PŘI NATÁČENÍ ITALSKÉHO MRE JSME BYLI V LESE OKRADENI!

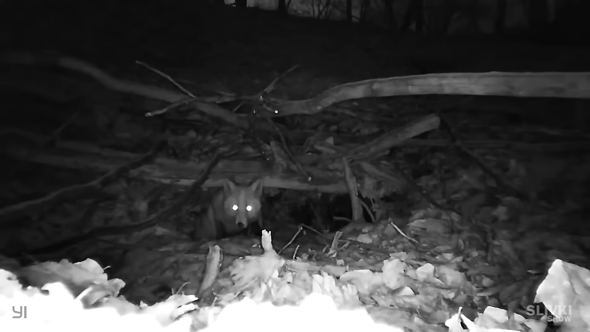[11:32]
Mohla by nás ošklivě pokousat. A my jsme se tak směle procházeli poblíž tohoto liščího doupěte. Celkově byla tato liška velmi opatrná a trpělivá. Všimla si naší kamery a více než hodinu se neustále dívala ven z nody a schovávala se zpátky.